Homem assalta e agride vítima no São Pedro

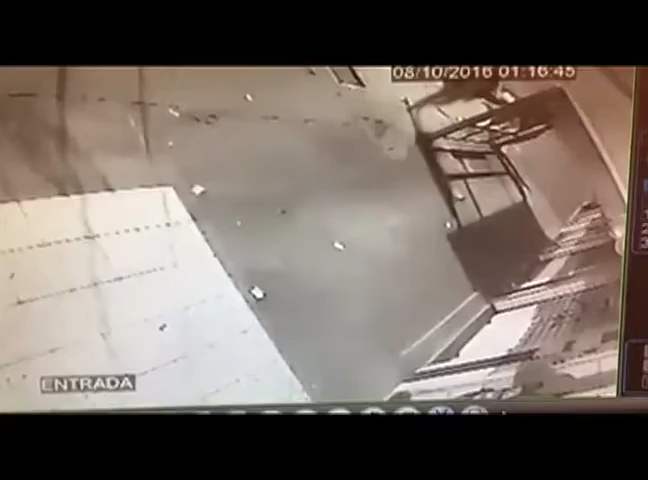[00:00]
A câmera de segurança de um comércio vizinho do local do crime mostra a vítima chegando. O suspeito aparece no canto da imagem. A jovem, que tem 24 anos, entra em casa e o rapaz da mesma idade vai atrás.